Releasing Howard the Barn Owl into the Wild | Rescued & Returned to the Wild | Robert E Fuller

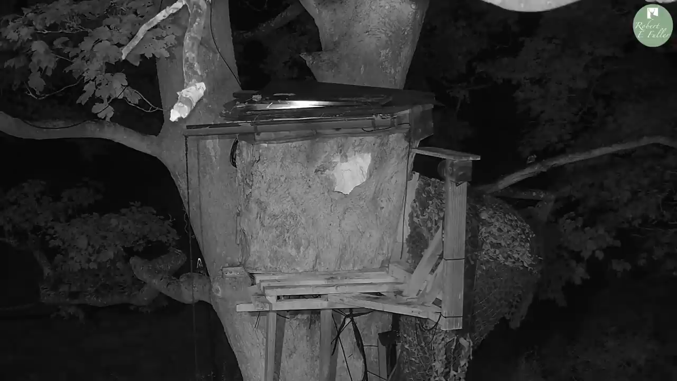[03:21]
So Howard and Greet seem to be getting along quite well and then Hans came back
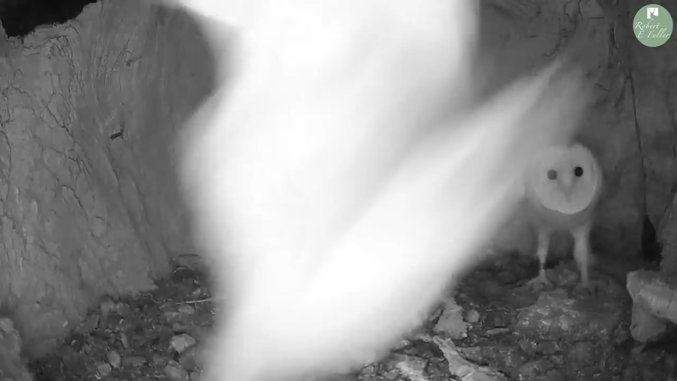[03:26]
into the nest and there was a few scuffles in there and I just thought I had to intervene.